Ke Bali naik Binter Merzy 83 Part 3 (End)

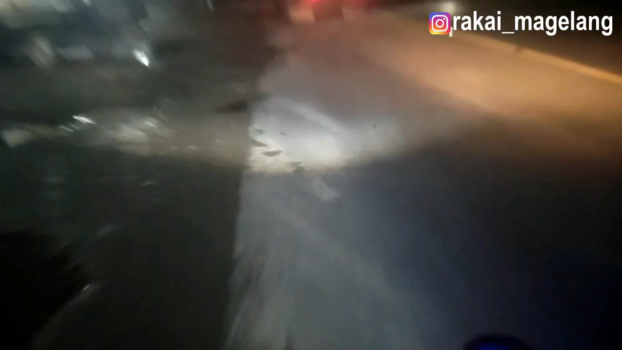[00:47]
kan banyak lubangnya hati-hati tapi cekungannya juga kadang curam ini sampai di pantai beletok sebelum Situ Bondo
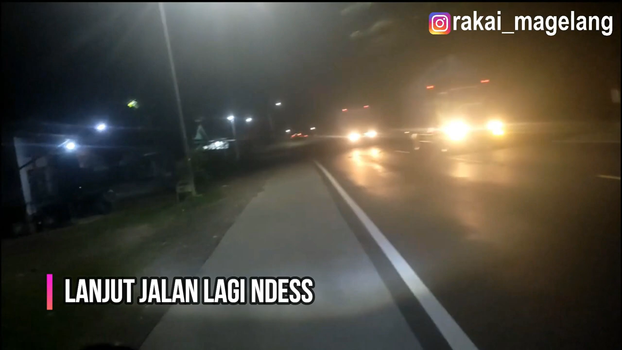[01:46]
setelah lehat agung calon lagi masih percayaan masih panjang jadi harus segera nah ini sudah masuk di situ Bondo nya
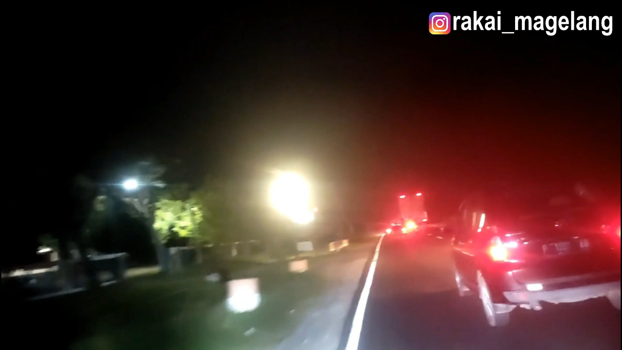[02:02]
rame mulai rame disini nggak seperti tadi jalannya udah agak
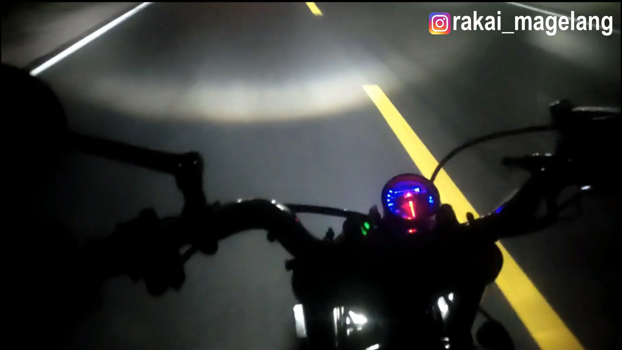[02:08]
sedikit halus tapi cuman tetep ada di hati aja nah ini
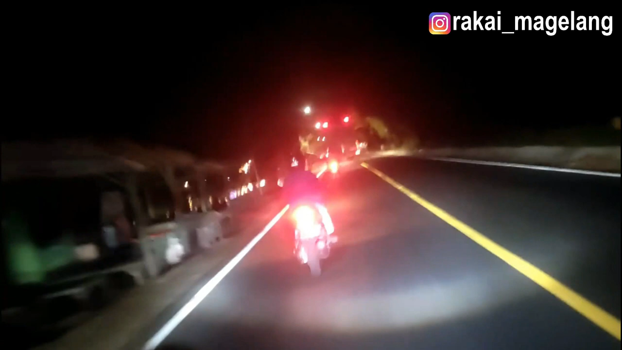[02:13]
pantai kan nah ini di samping kiri kita ini adalah pantai di laut itu adar mama makan apa itu nggak tahu mama hampirnya males sih terus aja karena waktunya sudah nepet sekali
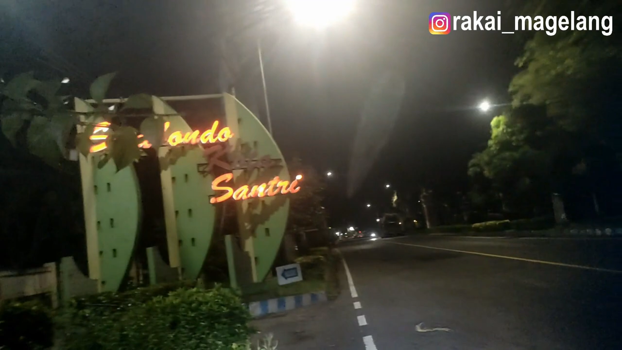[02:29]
nah ini Situ Bondo kota santri break sebentar lanjut masuk di kota Situ Bondo ini kotanya agak
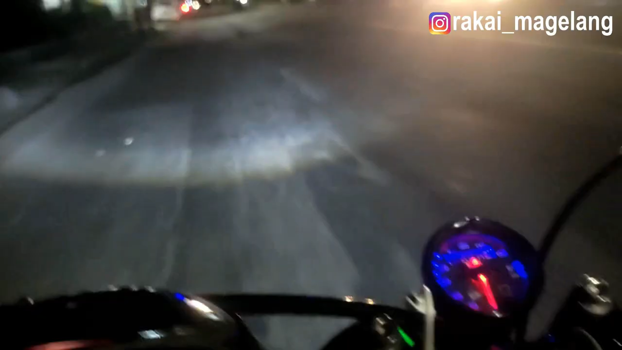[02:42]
sepi ini mungkin karena aku sudah cukup malam tapi ya
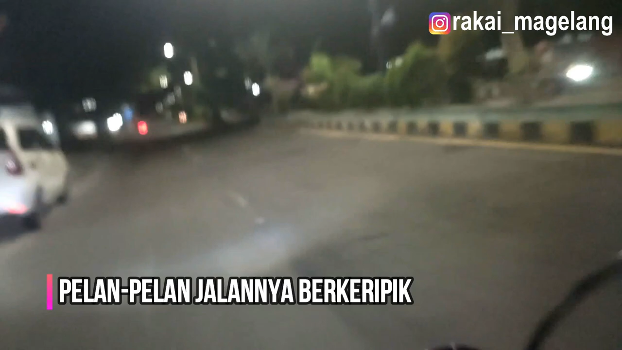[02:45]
sama aja jalannya berkeripik
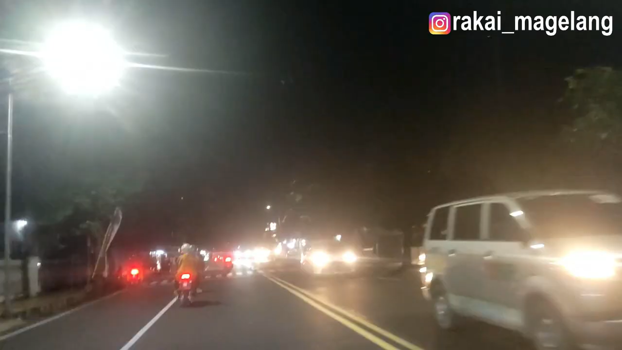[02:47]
di hati jalannya keripik tapi memasuki kota jalannya sudah lumayan nah keramaian juga sudah mulai jadi aku nggak misalkan kenteng disini ini standar aja sekitar TK 40 km
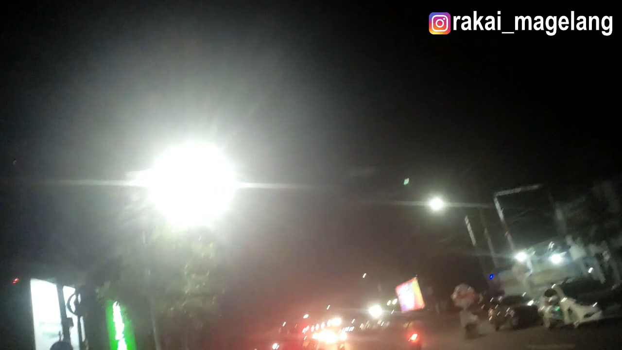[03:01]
per jam aja sambil menikmati situasi suasana kota Situ Bondo
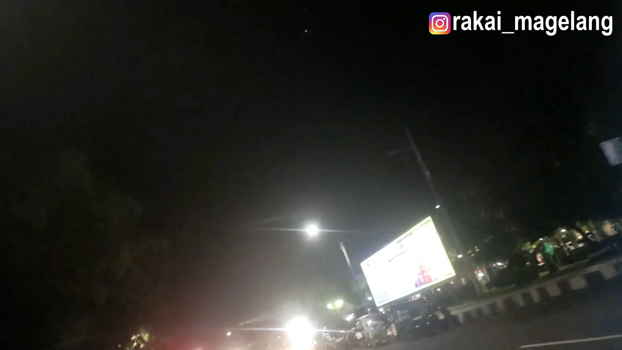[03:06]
ini kotanya nih orang-orangnya orang-orang Situ Bondo
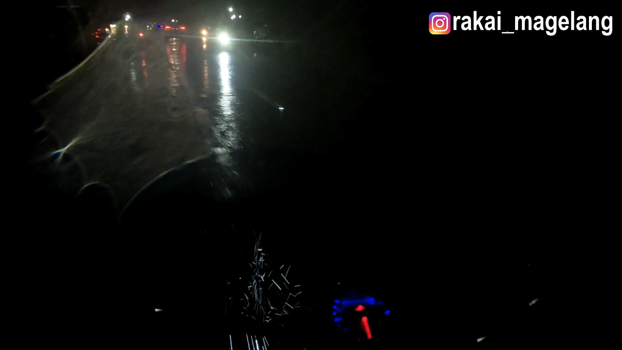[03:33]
ya sih jalannya licin selain licin juga jalannya
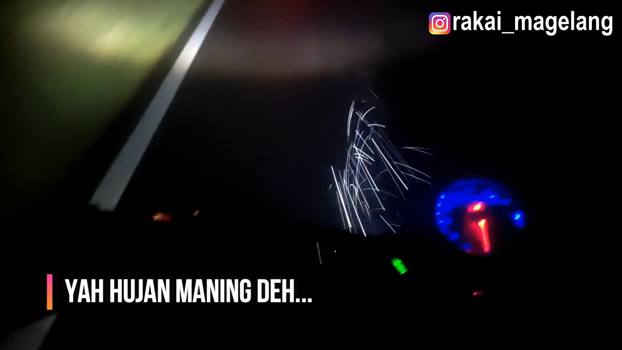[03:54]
semakin terlantik semakin terlantik memasuki di daerah kocok mati memasuk di daerah kocok mati ketemu di agak muitres ketika menanggap anjing ini juga kadang kita nggak lihat
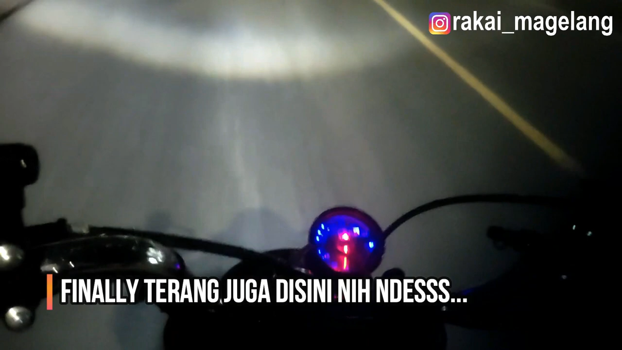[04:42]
dari hujan malahan tapi di sepanjang tadi jalan lagi dari mau harus itu Bondo hujan teras tapi juga perlu hati-hati ini sama sih kita kocok mati sampai di Bali sana juga jalannya kadang-kadang ada lubangnya kita perlu konsentrasi tinggi tuh
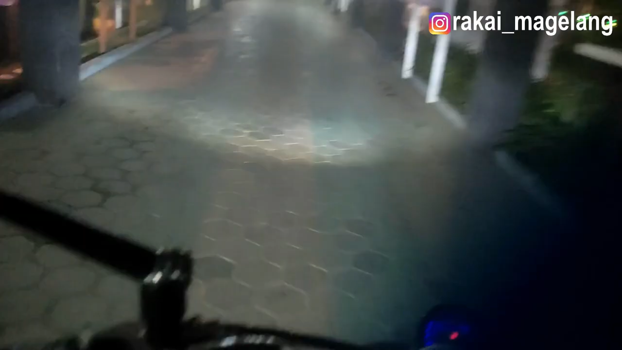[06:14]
nanti masuknya itu beda jalurnya ya kalau kita mau beli sebelah kiri itu kita keluar dulu nah masuk jalur kecil ini kayak parkiran masuk
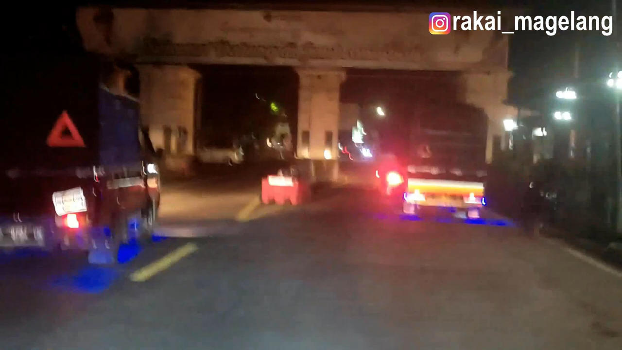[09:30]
kita masuk di kapal cemberana bali
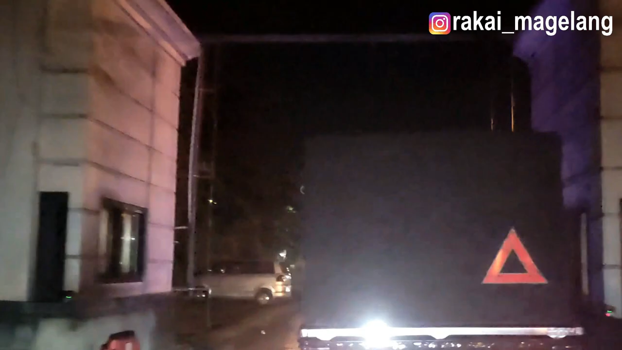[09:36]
cemberana cemberana cemberana cemberana menuju dan pasar ini penderung jalannya
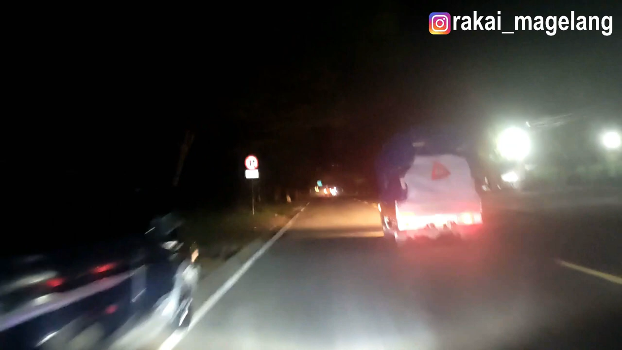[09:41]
alis jadi agak mengindimidasi untuk membuat sih ini cukup jalan sekitar 70-80 aja ya sampai ketemu lagi ini sudah masuk di daerah sekitar tabanan akan main sudah masuk ke bali jadi aku amat undur diri sampai ketemu lagi di jalan-jalan berikutnya dimana tunggu saja tanggal mainnya ya